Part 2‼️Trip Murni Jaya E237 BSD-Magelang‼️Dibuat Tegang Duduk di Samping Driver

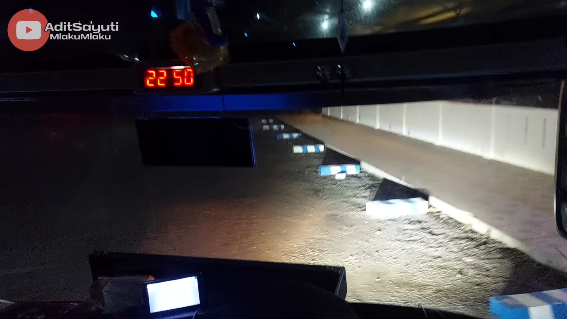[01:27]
E237 dari BSD menuju ke Magelang. Untuk link part 1 bisa dilihat di deskripsi.
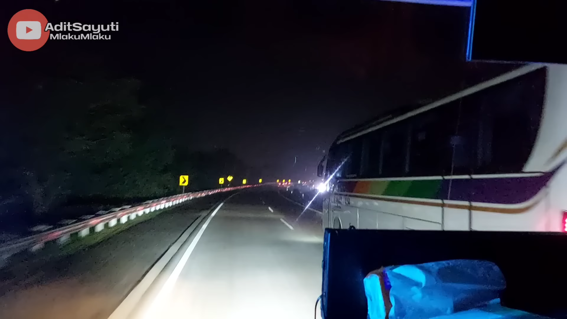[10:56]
Hanya Sinar Jaya ini yang diselip karena emang sepi. Sementara Mas Sigit istirahat di kandang macan.
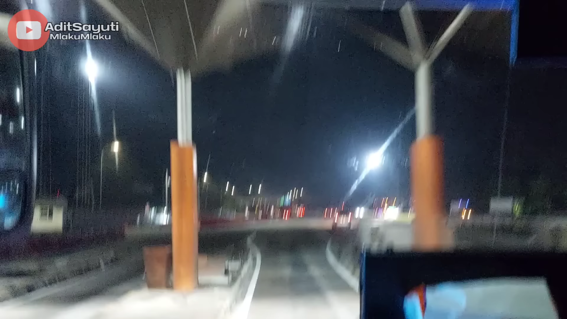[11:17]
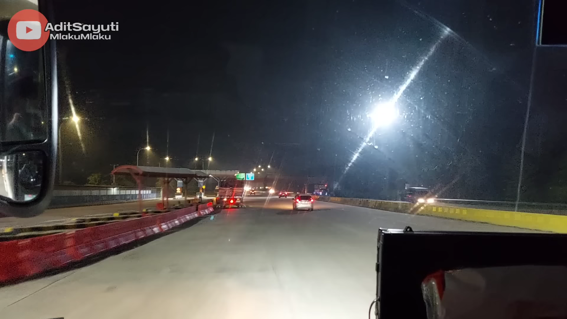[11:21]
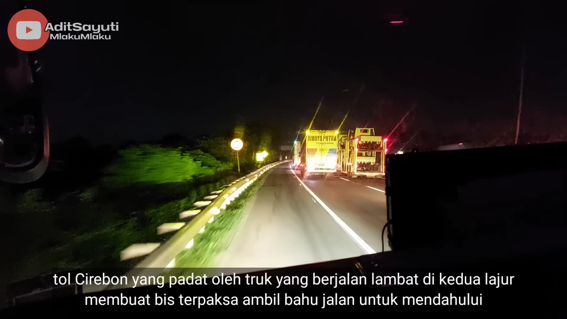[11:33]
Nah, seperti biasanya, mulai di tol Cirebon ini kepadatan lalu lintas begitu terasa, apalagi truk-truk itu ya, yang jalan di
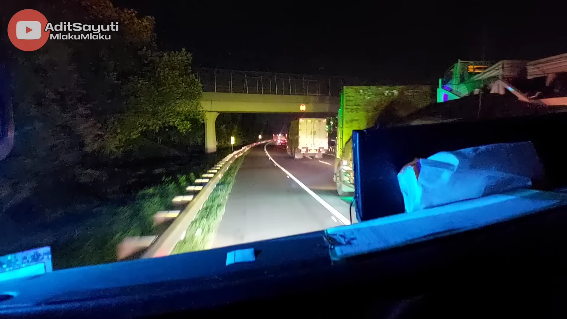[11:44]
jalur atau di lajur kiri dan kanan, yang membuat bis terpaksa mengambil bahu jalan untuk mendahului. Dan di tol ini juga nanti akan ada lawan lari malam-malam. Wis, tunggu aja, wis.
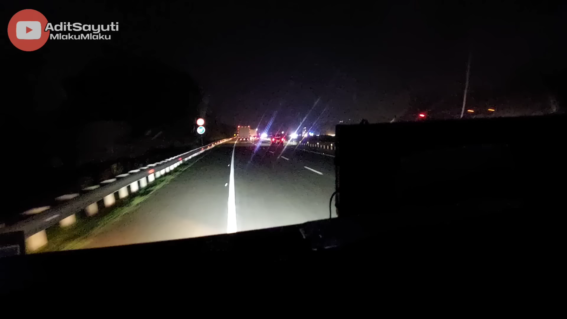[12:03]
Seru pokoknya, dijamin seru bagi yang suka kecepatan atau yang suka ngebut, suka bis banter. Tapi kalau yang gak suka yo dinikmati saja, gak usah sama itu. Karena emang tripnya apa adanya seperti ini, aku gak ngompori dan memang style drivernya seperti ini.
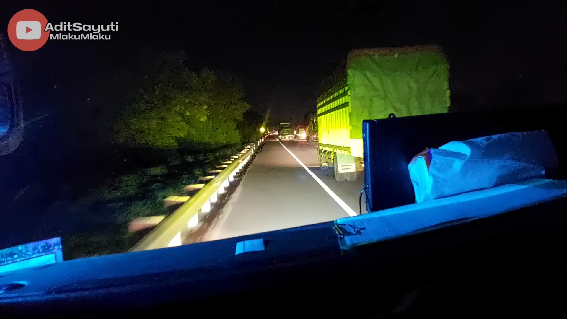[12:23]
Oke teman-teman, disinilah awal dari keseruan trip malam ini.
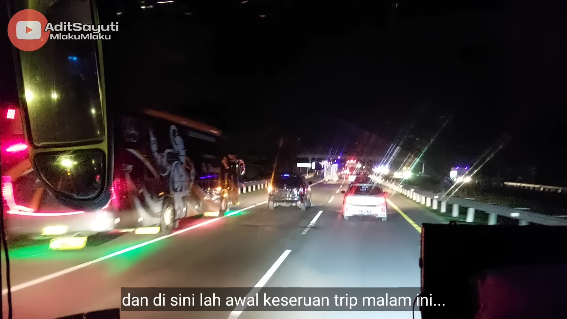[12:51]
Setelah disalip oleh PO Haryanto 199 Patas Pekalongan, kemudian disalip juga sama PO PBP dari kiri juga. Driver kayaknya, wah ini saatnya untuk mengejar mereka. Mungkin ya, itu mungkin batini driver, karena setelah disalip kedua bis itu dari kiri,